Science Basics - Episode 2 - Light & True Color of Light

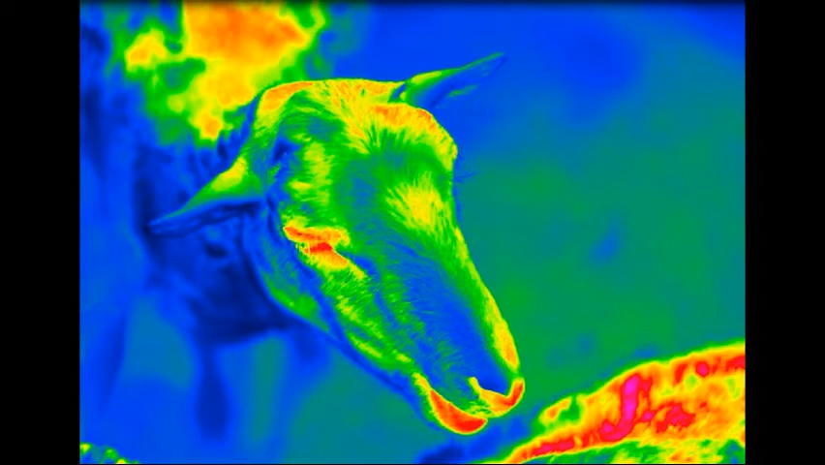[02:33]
to reflection of sunlight of them in the dark the same animals will emit infrared light but our eyes cannot see it
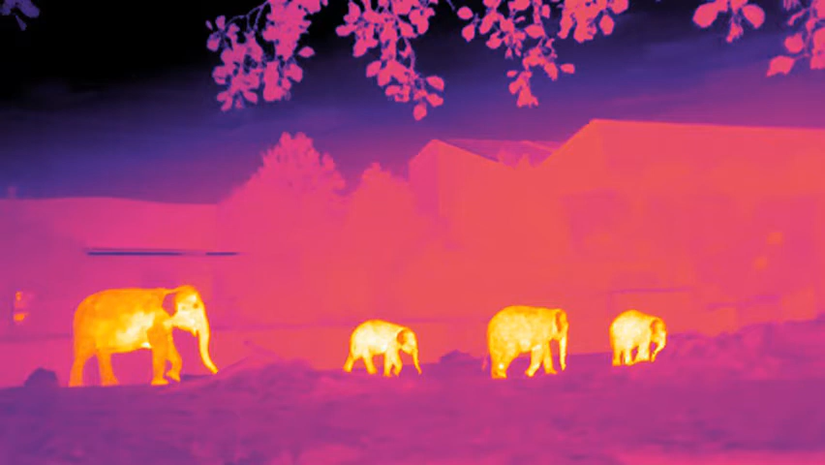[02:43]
using the infrared equipment we will be able to detect the heat signature of the animals and birds